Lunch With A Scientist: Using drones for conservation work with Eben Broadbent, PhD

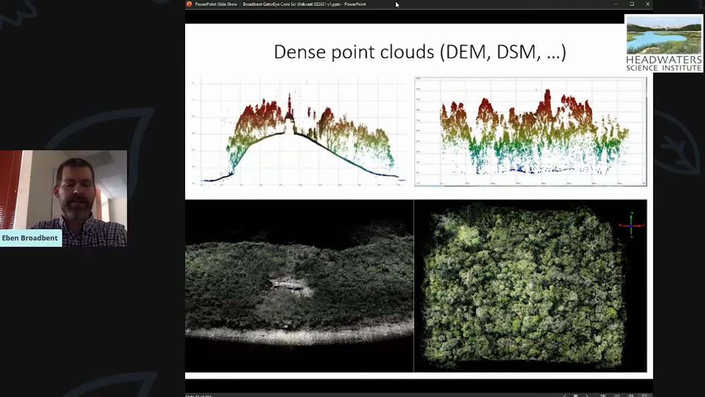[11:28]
But really, what you care about is that it can create models of trees that you can fly into, and you can experience it in many ways as if it was a virtual forest so that you can ask any question that you're interested in asking.
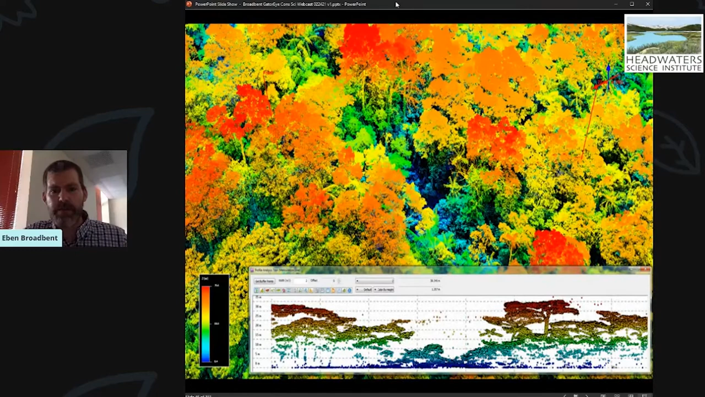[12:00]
And you can look in and see leaves of palm trees and all types of things about here. So is this system like, yeah, you can take it there, you can collect all this data.
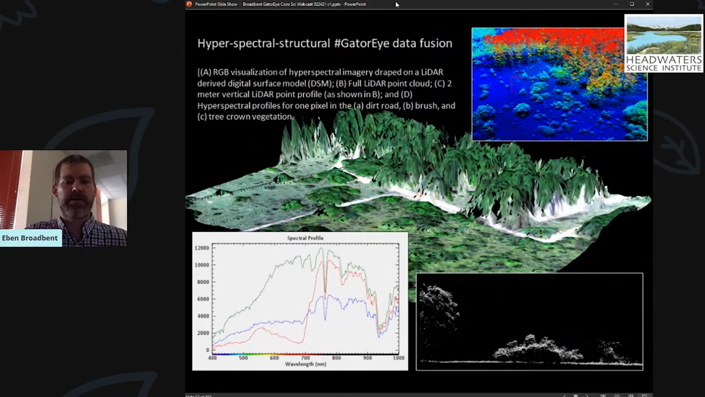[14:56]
You want to fuse them together so that you can start asking questions about the health of vegetation, species composition, everything you might care about.
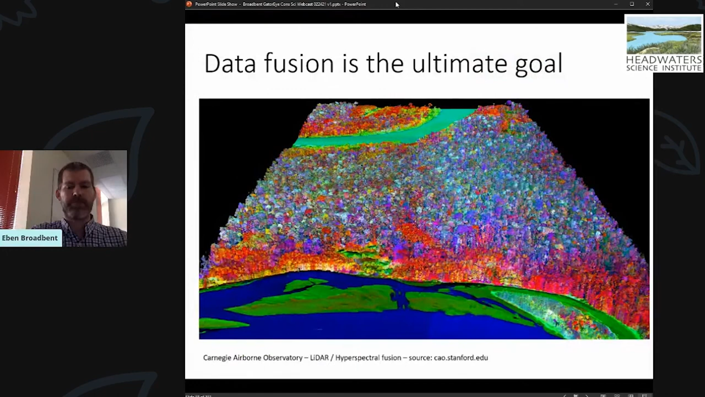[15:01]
That's where we want to be data fusion. That's our goal. And we try to do it in as many parts of the world as we can get projects to do in collaborations.
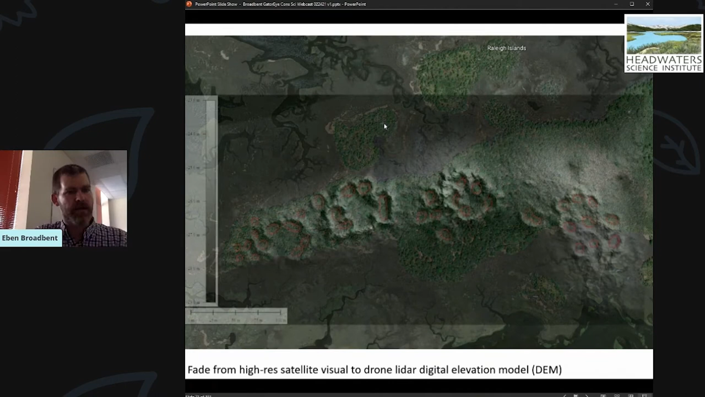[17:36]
we can peel all those trees away and we uncover 900 year old ruins covering the large
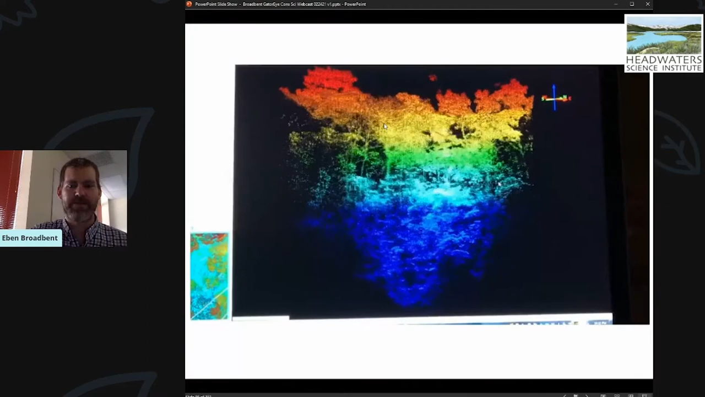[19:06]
The kind of data you can get from this is pretty incredible.
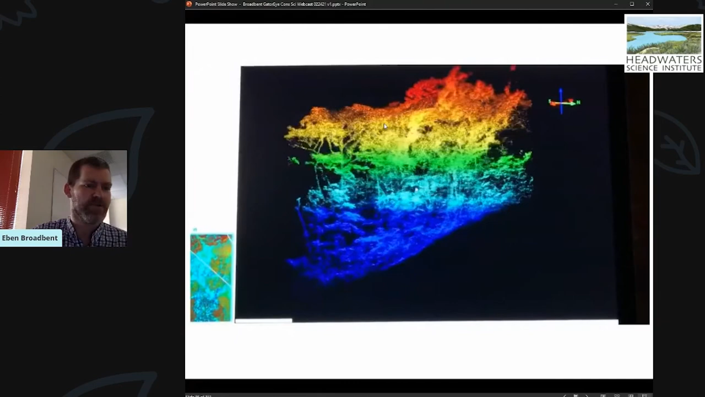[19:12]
This one's particularly dense because the drone crashed into about that tree you're seeing right there and sat there for a while.
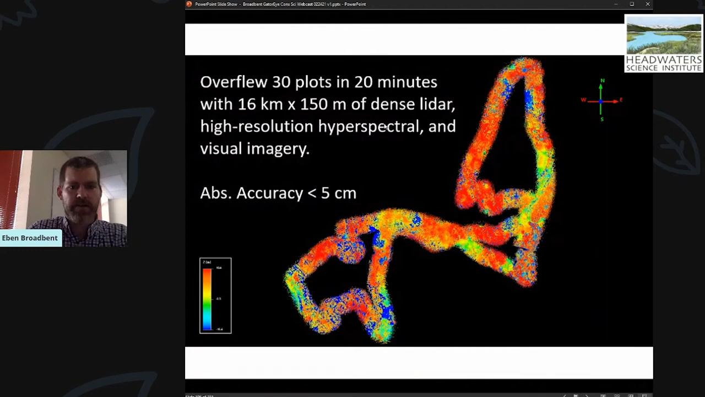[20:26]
You're able to see it in 3D big areas in short periods of time individual trees looking
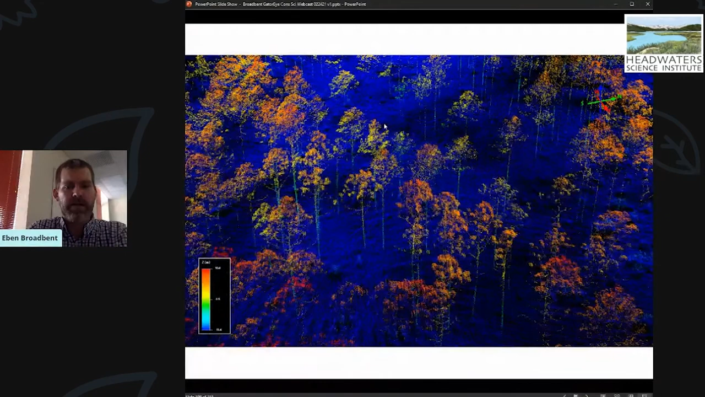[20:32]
at trunks and then you can look at individual damage scars were like a downburst from the hurricane would have come through and knocked a lot of trees down.
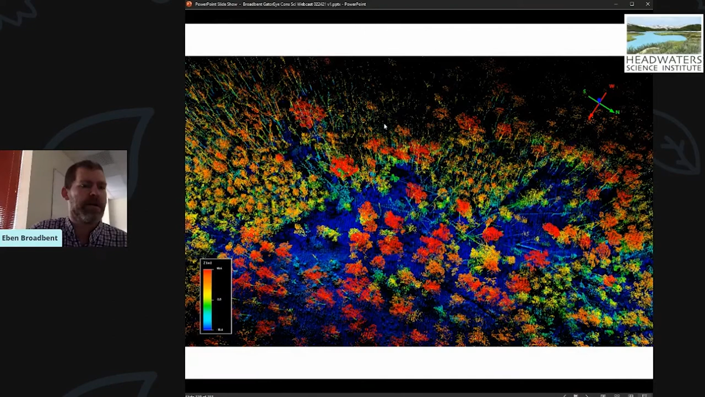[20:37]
We can actually quantify the number of trees and do a lot of a lot of work based on that.
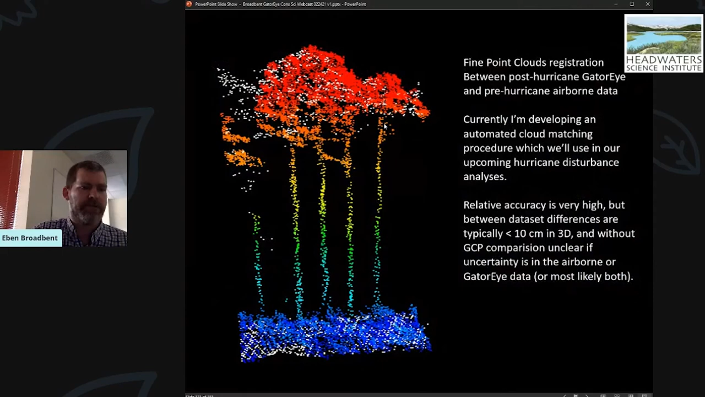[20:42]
So here's just some pretty pictures kind of zooming through.